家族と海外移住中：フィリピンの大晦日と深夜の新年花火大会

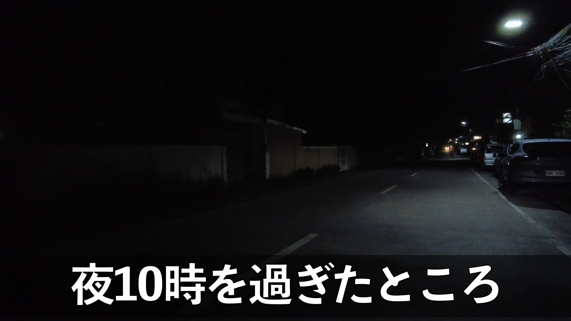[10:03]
10時過ぎたところなんか今道の真ん中というか脇もそうですけど
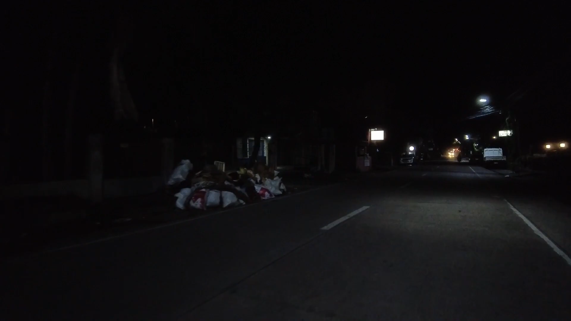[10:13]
かなりね賑やかな人たちが出てきています具体的に言うとさっきから聞こえているかもしれませんがバンバンバンバン爆竹のようなものを鳴らしています
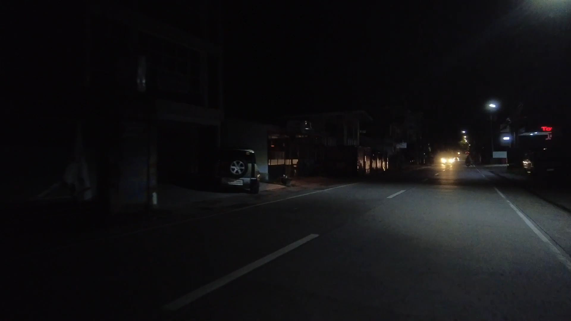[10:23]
先ほどあの我が家でも紅白を見たりですねちょっと通信速度がやっぱり波があって途中で止まったりしてしまうっていうのもあるんですけどお正月気分を盛り上げるというか高める形でやってますえ?
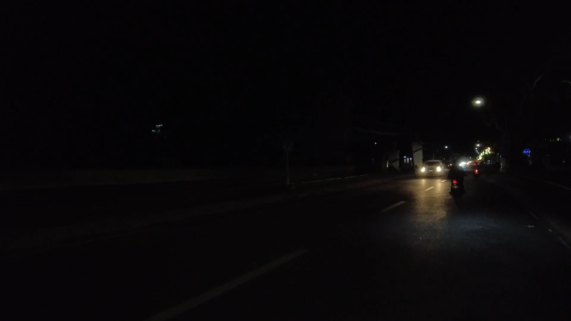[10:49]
なんだこれ木がなんか綺麗ですねライトアップしてるんだ
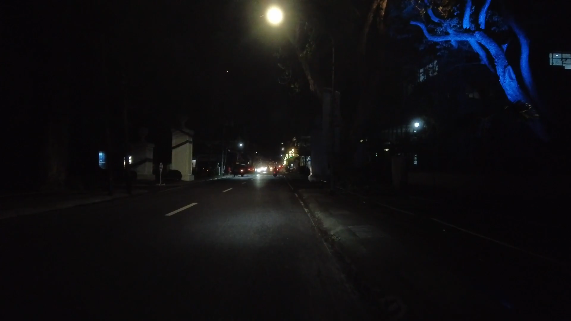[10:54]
今日ここ来たんですね夕方4時ぐらいまだ明るい時だったと思います
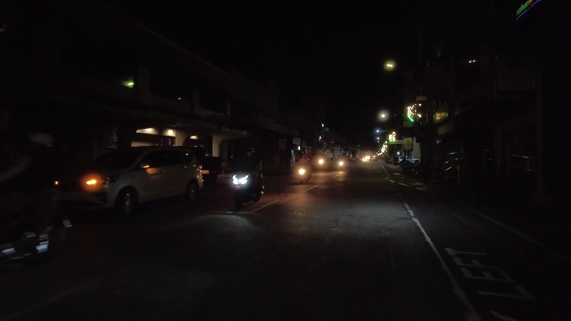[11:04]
ここはこの町のメインストリートの一つですがさすがに12月31日夜10時となってくると店も閉まって人通りは少ないです
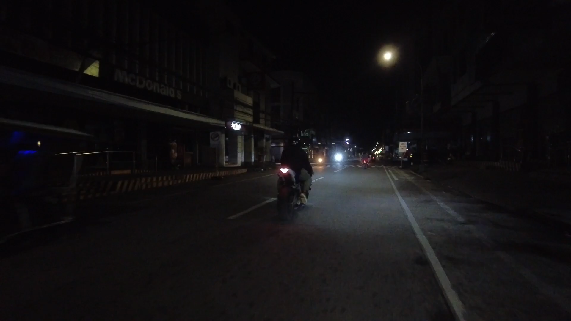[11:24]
うるさいなぁ最近ああいうね暴走族系のバイクが増えてきましたちょっと賑やかですね
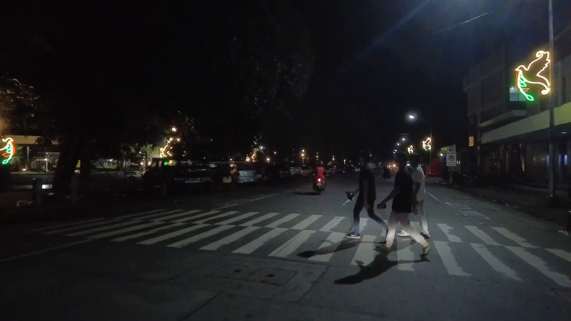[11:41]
道路の規制が始まってますね
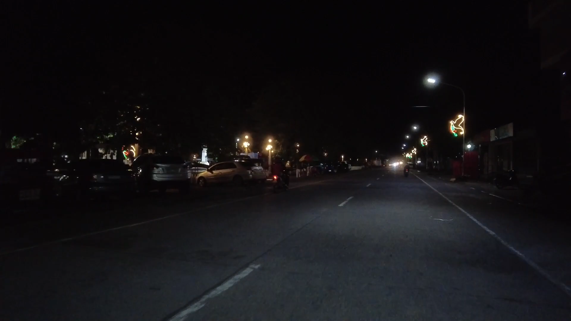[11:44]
さっきから海沿いのところに行こうと思ってるんですけど道が閉鎖されてますで小回りさんもいるような状態で海沿いに行けないですねここ曲がれるんかな
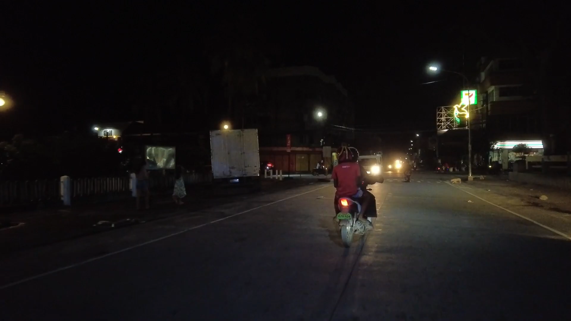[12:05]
ここは曲がれそうですねちょっと曲がろう
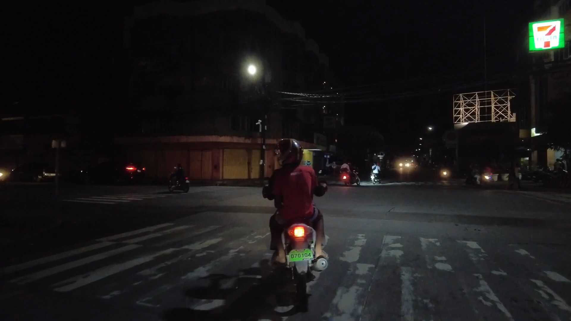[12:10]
多分ねこれからのいつも行く海沿いの道に今行こうとして
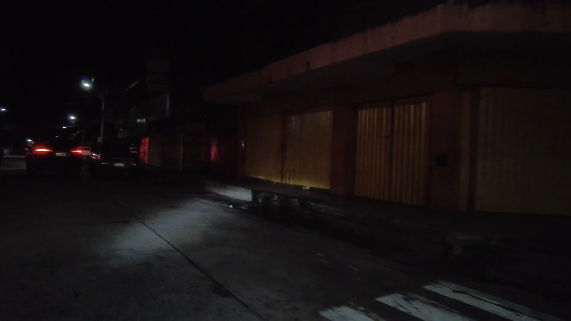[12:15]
いるんですけどそこでかなり大盛り上がりになるという
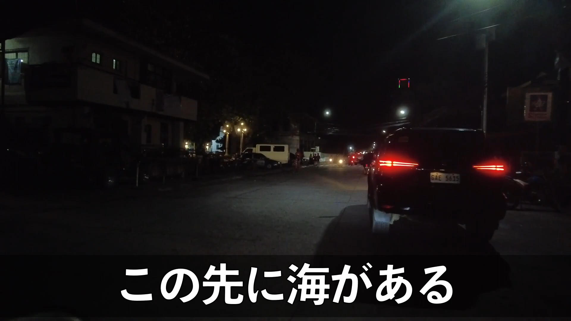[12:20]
のでそろそろ2時間前ということもあるんでしょうけど交通整理ここも真っ直ぐ行けないなぁえー
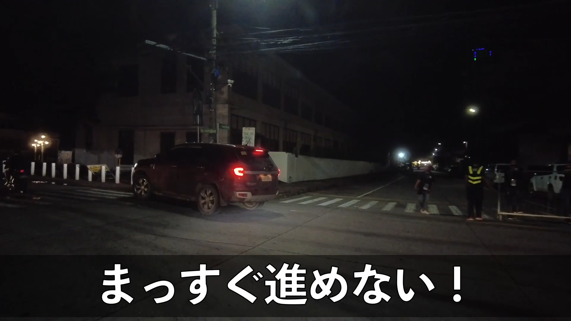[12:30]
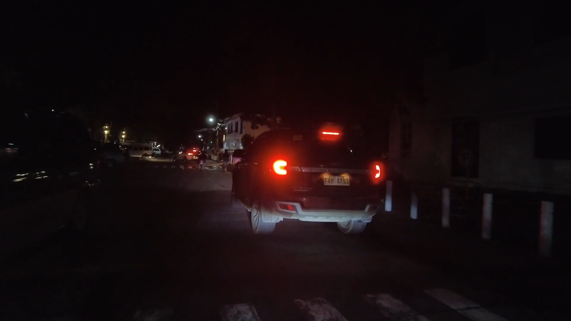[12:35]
もうもしかすると車では道沿いのところは行けないんかもしれないですね
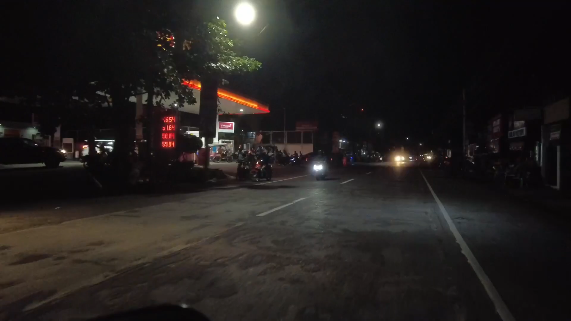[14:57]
おおおおガソリンがすごいなんだ
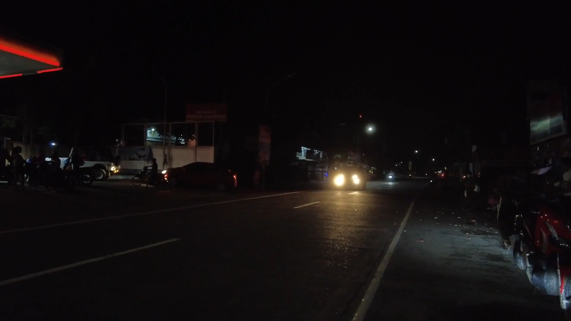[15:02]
ガソリンがすごい並んでますねー
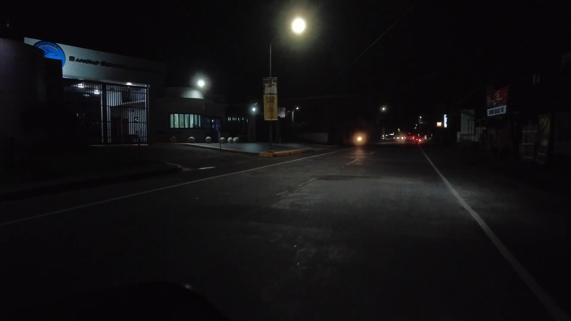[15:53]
すごいなーこの辺はちょっと賑やかですねーここもね一応ハイウェイって呼ばれてるそこそこ大きな主要の道になってますただここを抜けるとまあガソリンスタンドもねさっきのあのシェル石油シェルのガソリンスタンドは開いてましたけど
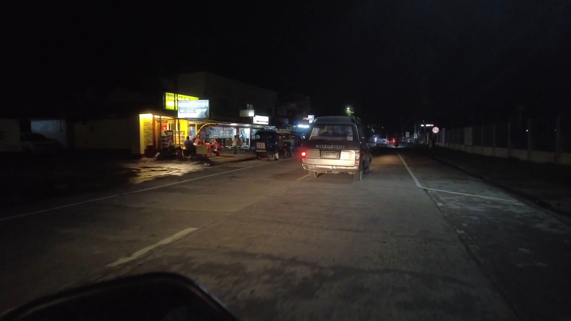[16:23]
残りは全部閉まってますねー今のところ開いてるのは薬局の一部と先ほどのシェルと
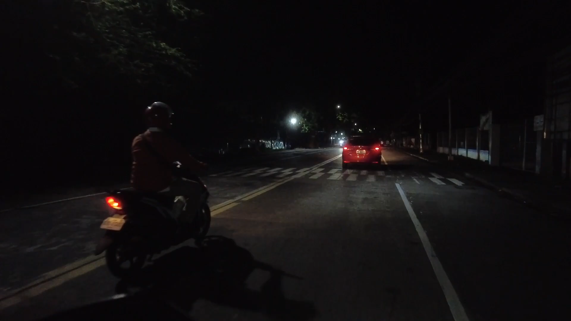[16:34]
セブンイレブンぐらいですねー今のところまあ12月の31日夜10時過ぎってことになるとまあ閉めちゃうんだと思います